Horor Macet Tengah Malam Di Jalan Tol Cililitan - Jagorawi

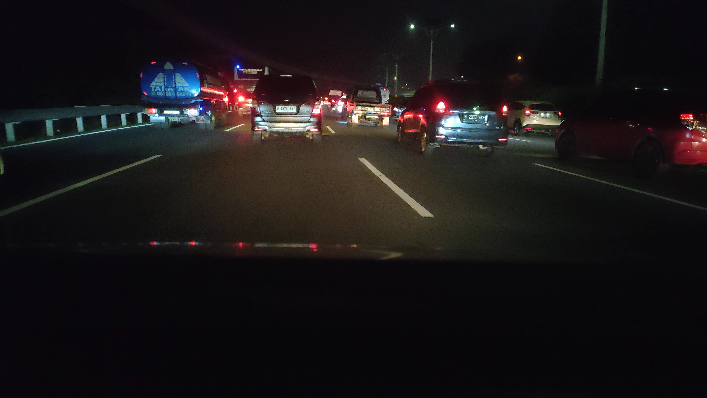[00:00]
Selamat malam guys. Ini macet. Macet. Ya tol Jagorawi macet. Jam 10:30 malam. Nah, ini realita hidup di Jakarta ya. Jam 22:33.
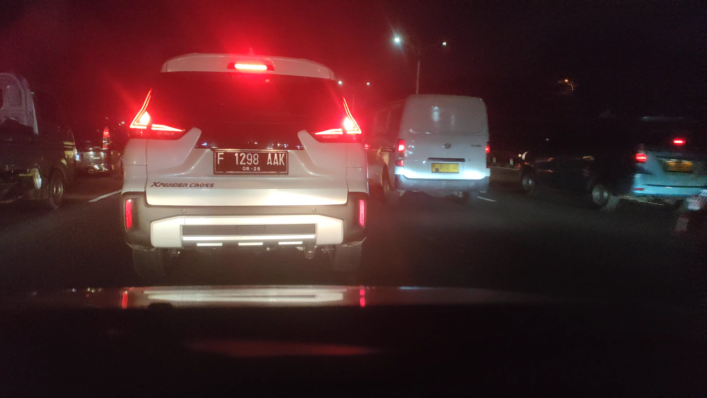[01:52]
wow udah tidur nyenyak. Tapi ini di Jakarta ya jam 10:30 malam hari Jumat nih. 1 Desember 2023 ya. Kecepatan 10 ya. 10 km/jam. Nah, jalurnya menyempit. Kita agak geser ke jalur 2.
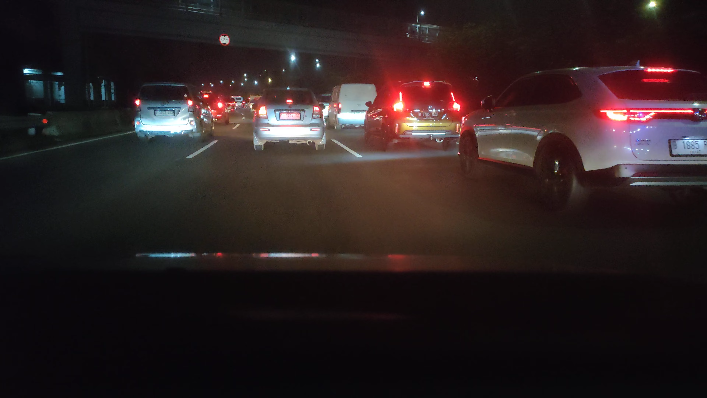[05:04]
Kita keluar Cibubur. Ya. Kita keluar di Cibubur, teman-teman ya. Oke. Enggak apa-apa jatuh handphonenya, videonya enggak putus. Inilah para pekerja yang baru pulang kerja, cari nafkah untuk keluarganya.
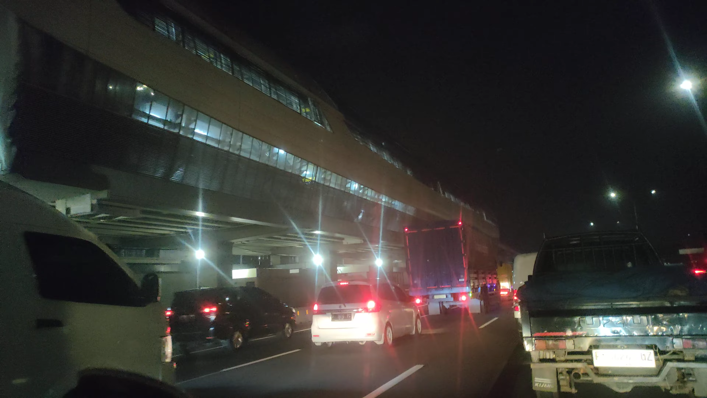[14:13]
Kereta atas, kereta gantung ya di atas stasiun, tapi suasananya macet nih. Tuh keretanya stasiun, di stasiun TMI monorel MRT. Asik ya macetnya ya, enjoy ya.